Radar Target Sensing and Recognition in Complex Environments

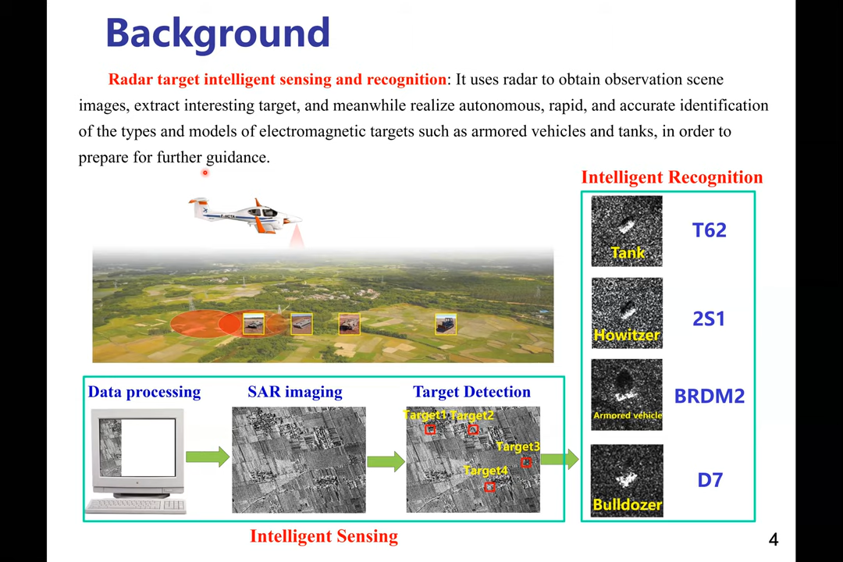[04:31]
vehicle and tankers, in order to prepare for future guidance. Since data processing, SAR imaging, and target detection. So the report content is high resolution SAR imaging.
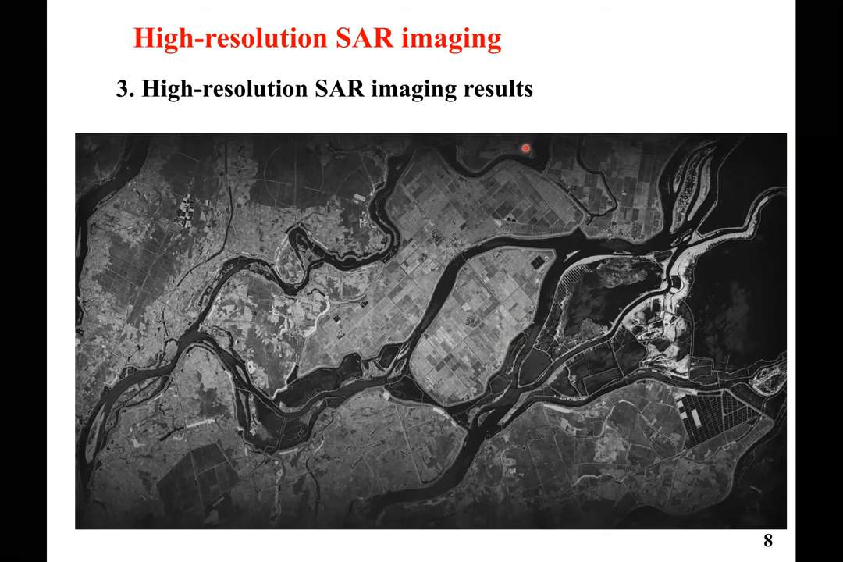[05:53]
is industrial area is SAR image for. Is city area, says city area house.
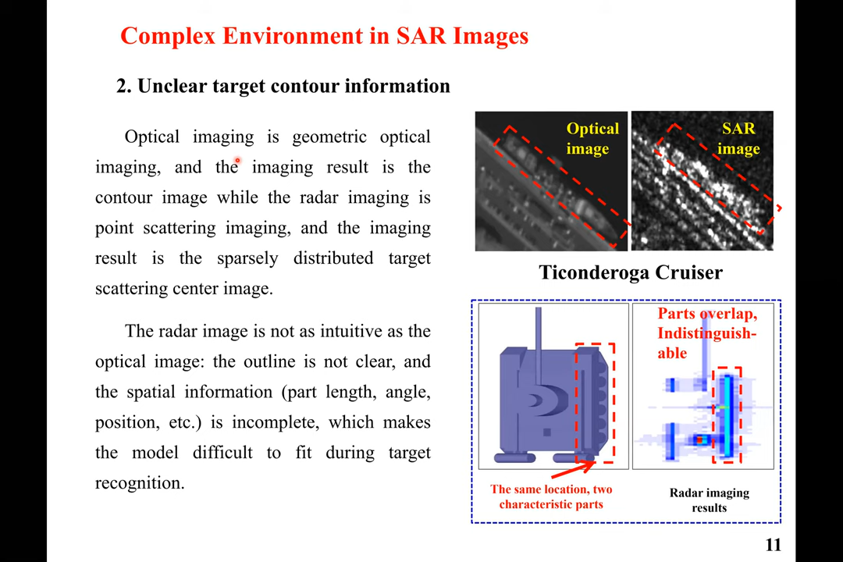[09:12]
Result is two part. The part overlapped the indistinguishable. So three is incomplete scatter characteristic. The structural characteristic of the same target, such as
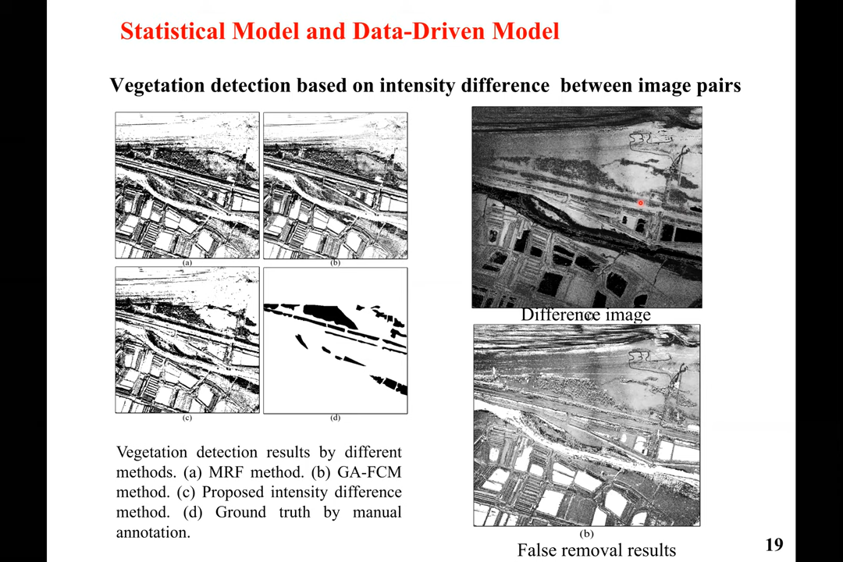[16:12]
This is difference image, the false remote result. So constructing the cross to fine image, the fine image.
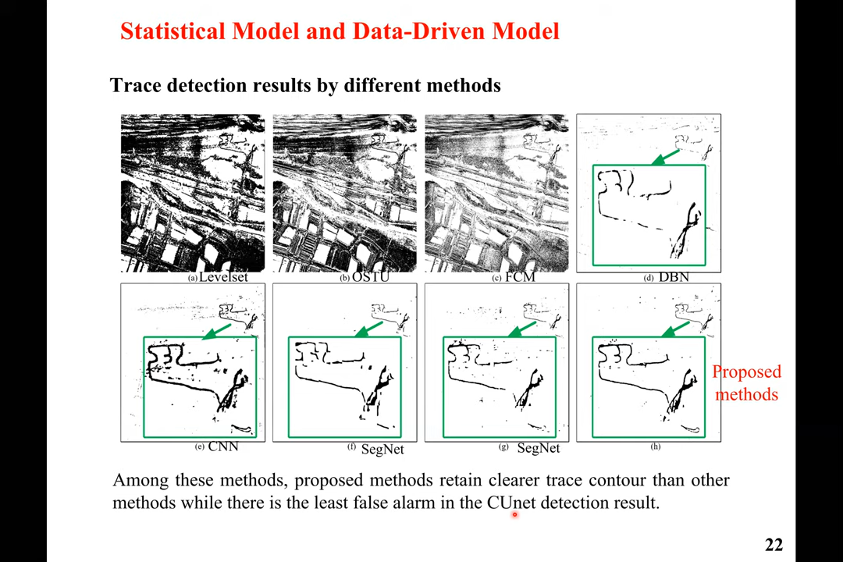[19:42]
Why there is the least false arm and in the CU net detection result. This is stack motion and data motion combined. Three is the SAR type detection, using the physical scattering and the data model.